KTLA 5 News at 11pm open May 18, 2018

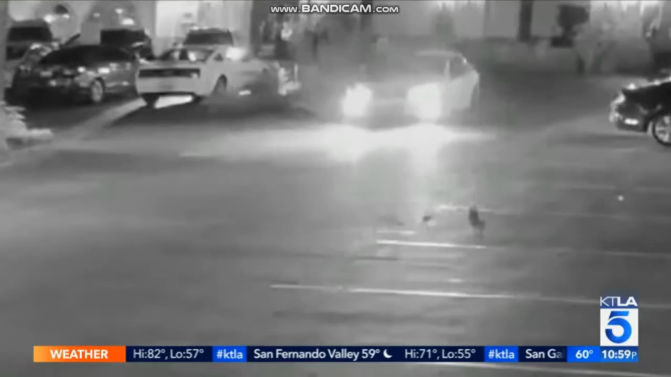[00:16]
Watch as witnesses rush to help a security guard injured in the crash.